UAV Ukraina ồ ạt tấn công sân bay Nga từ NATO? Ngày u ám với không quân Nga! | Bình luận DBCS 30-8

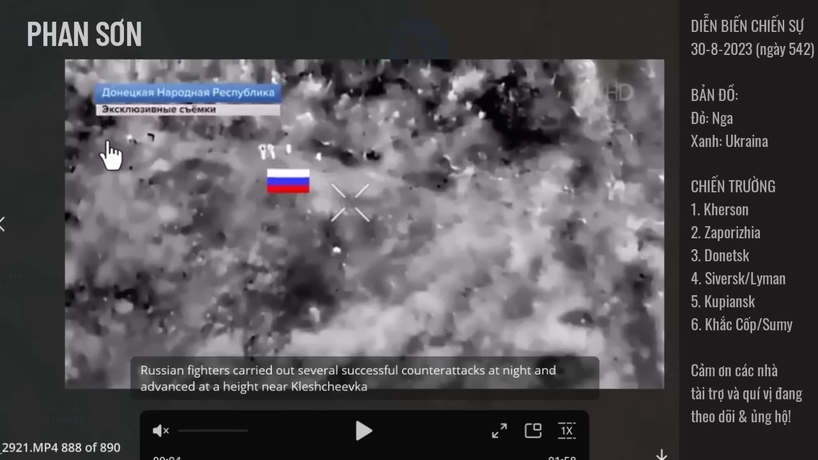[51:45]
qua phía bên trái của tôi là cánh quân của Ukraine đấy và trong đêm thì toàn bộ cái nhóm 3-4 người này của Chechnya họ vào họ càn quét và họ tiêu diệt toàn bộ cái cánh quân không biết là có ngủ ở chiến hào công sự này để họ chiếm lại cái khu vực này hình ảnh nó khá là khốc liệt cho nên chúng tôi sẽ không bắt quý vị phải trải qua những việc như vậy